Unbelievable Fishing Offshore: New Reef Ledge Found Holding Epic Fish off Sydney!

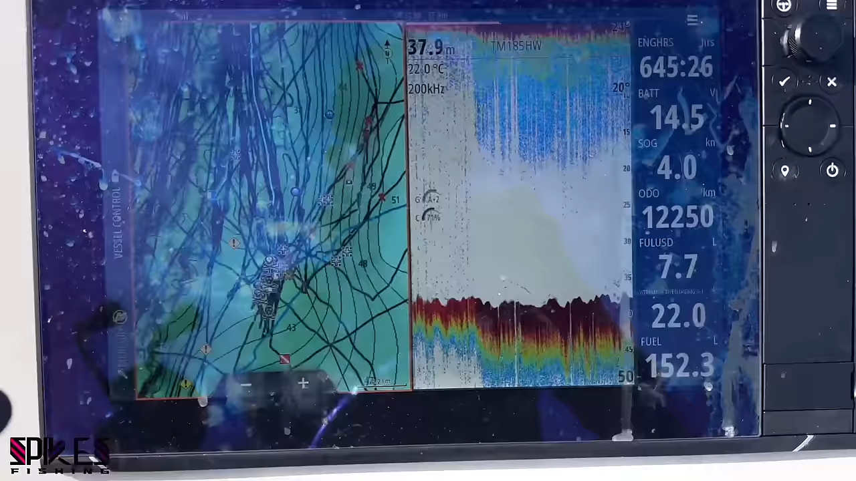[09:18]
On screen: depth 37.9 m, water 22.0°C
What I'm looking for is some bait. I can see some marks. They're fish.
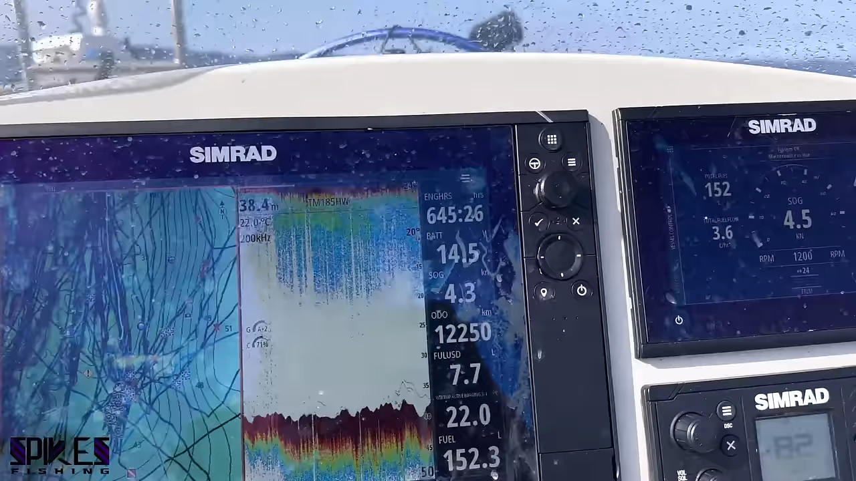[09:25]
On screen: depth 38.4 m
I want to see some bait. And the moment I see bait, the Minn Kota's already deployed.
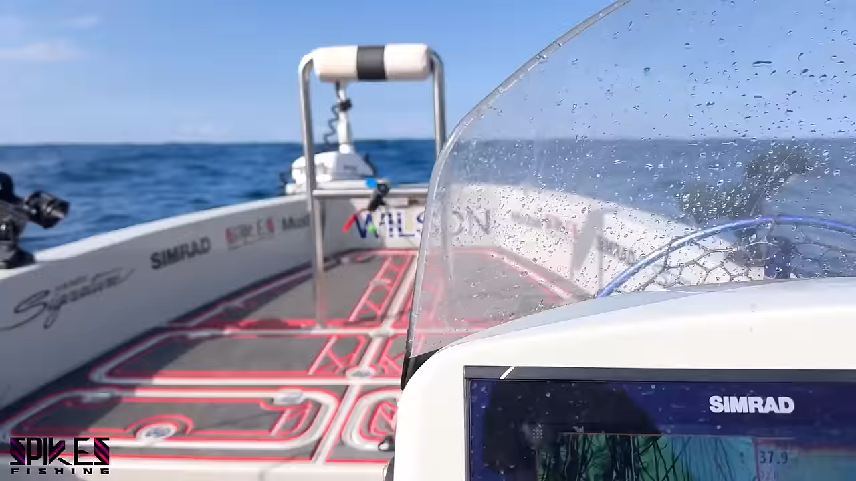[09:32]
Ooh. The moment I see bait,
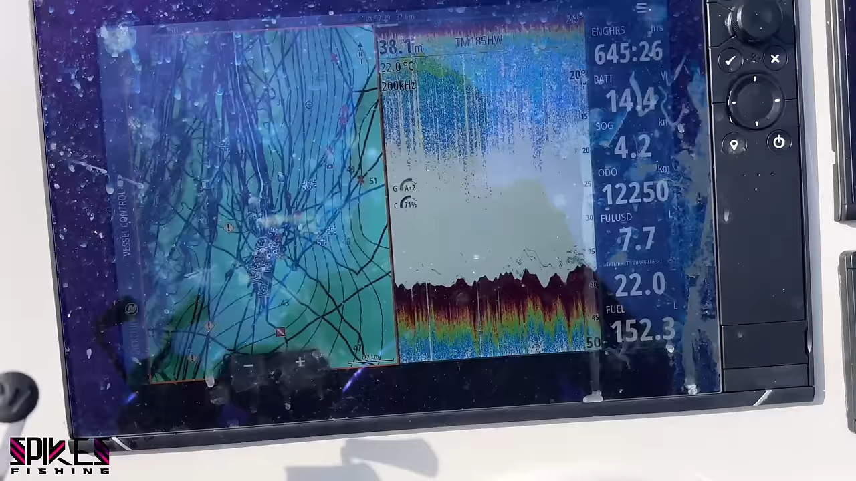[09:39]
On screen: depth 38.1 m, water 22.0°C
I'll spot lock right on top of it.
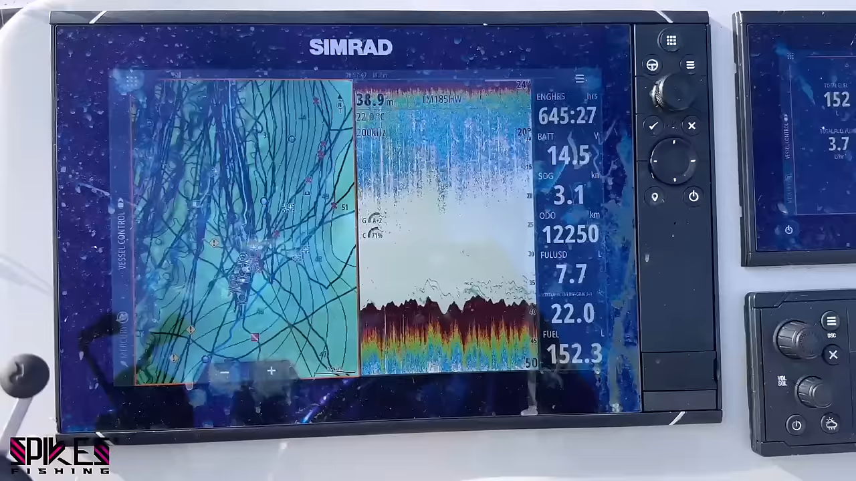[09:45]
On screen: depth 38.9 m, water 22.0°C
Actually, I'm just gonna start fishing right here.
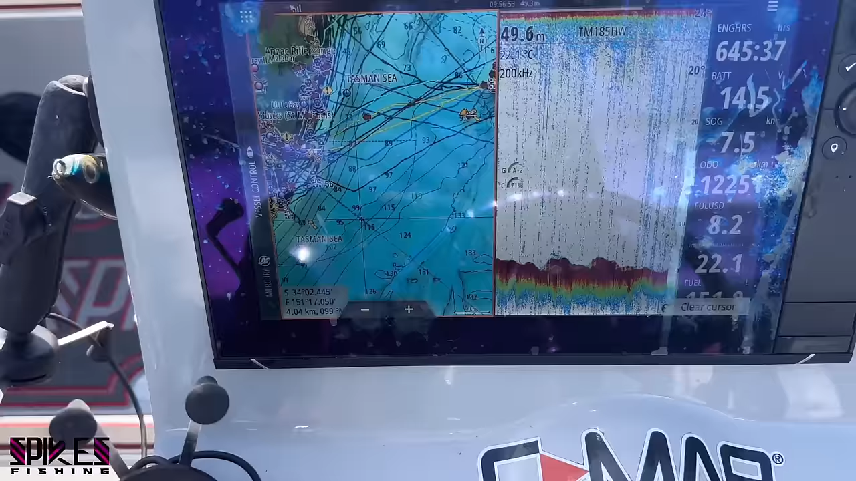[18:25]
On screen: depth 49.6 m
That's me. That's where we're going.
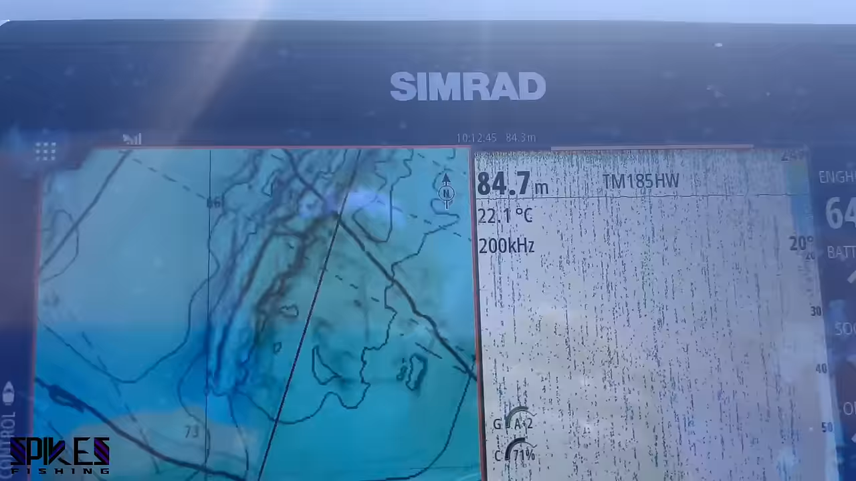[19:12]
On screen: water 22.1°C
This is new. Look at the ledges. Look at those ledges. I'm going to go see what's on these ledges. The peak is
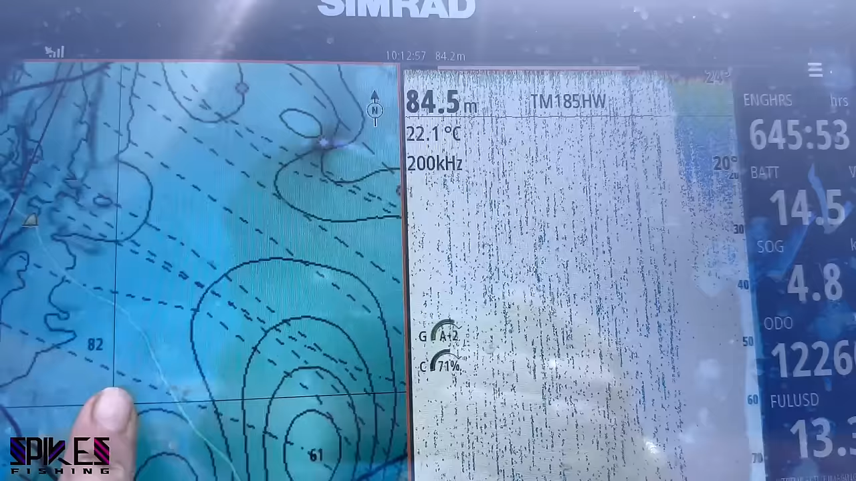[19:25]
On screen: water 22.1°C
there.
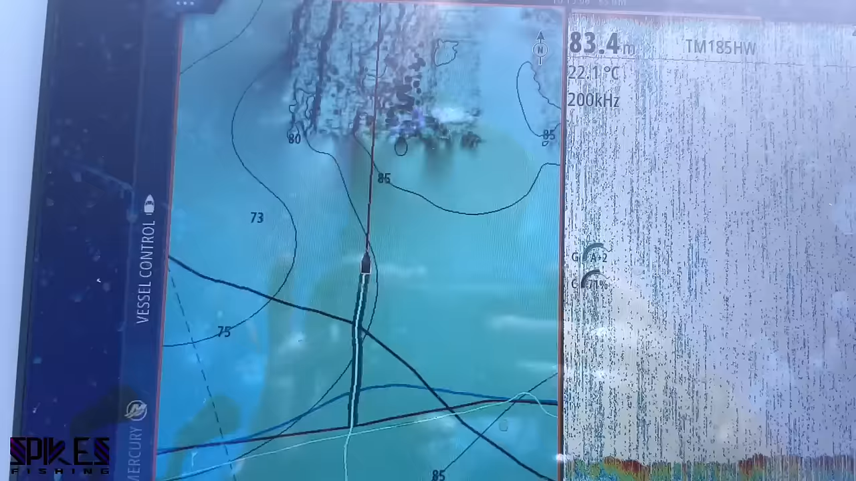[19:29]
On screen: depth 83.4 m, water 22.1°C
I've never seen this before.
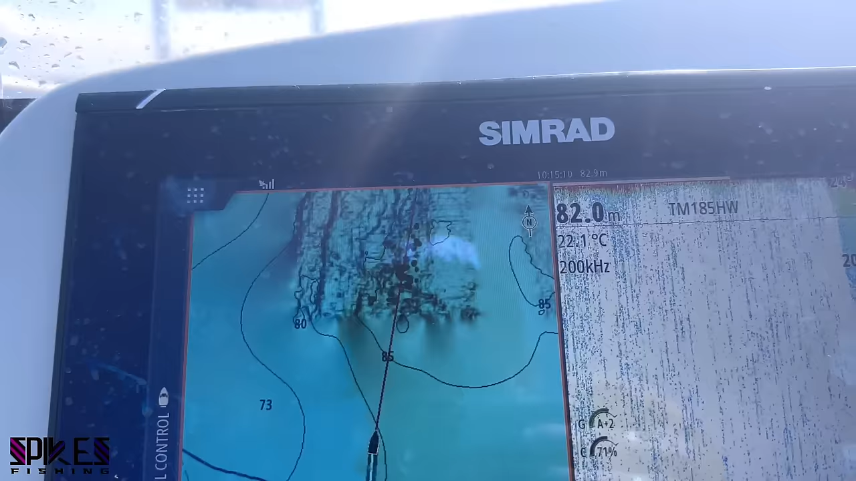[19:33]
On screen: depth 82.0 m, water 22.1°C
Look at the ledges. I don't know what this stuff is.
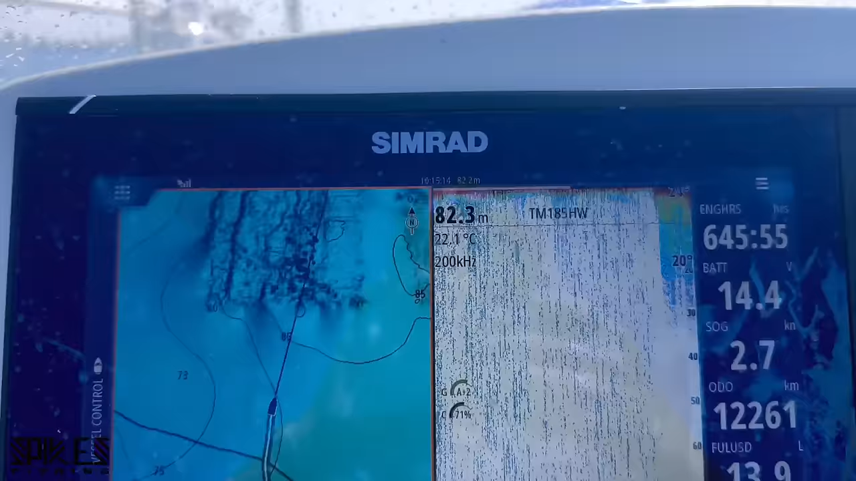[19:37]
On screen: depth 82.3 m, water 22.1°C, speed 2.7 kn
I'm going to creep towards it.
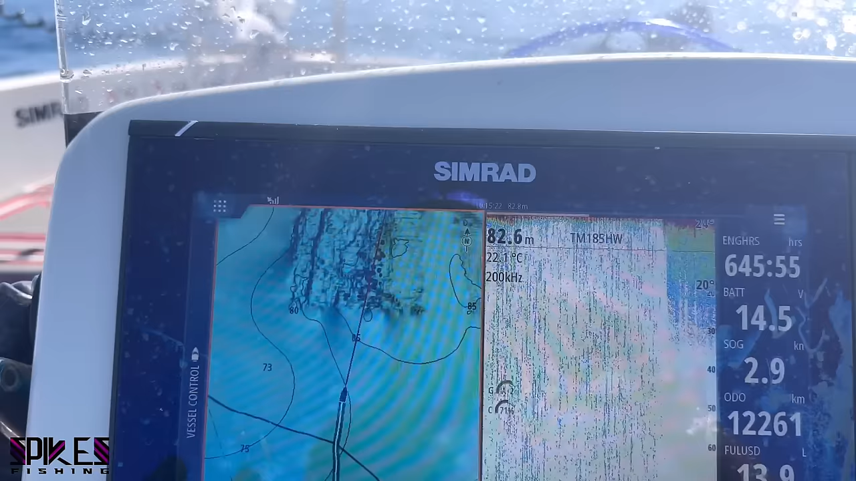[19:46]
On screen: depth 82.6 m, water 22.1°C, speed 2.9 kn
It's pretty deep, but it is
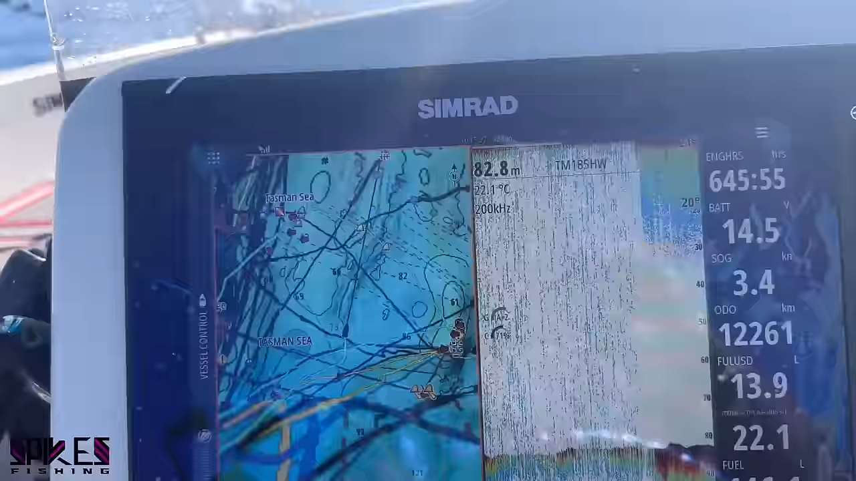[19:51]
On screen: depth 82.8 m, water 22.1°C
halfway between land and the peak, basically. There's all these ledges I've never even freaking noticed.
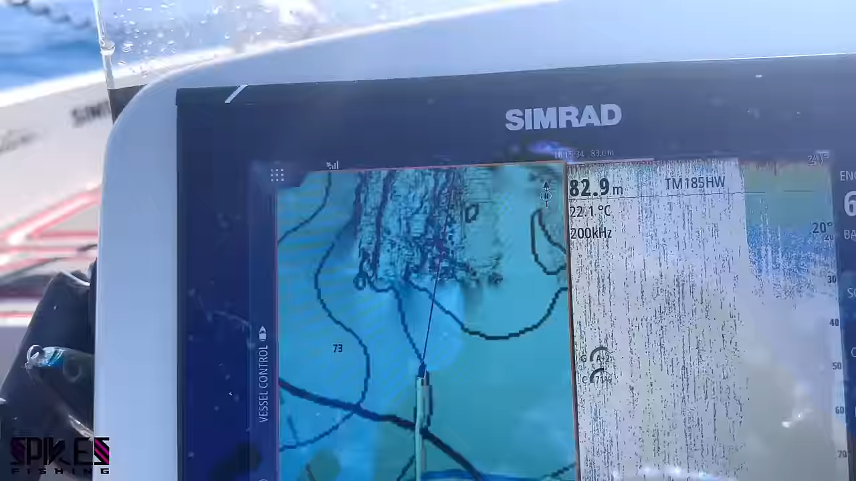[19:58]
On screen: depth 82.9 m, water 22.1°C
So far, it looks like just sand, though. That's just sand.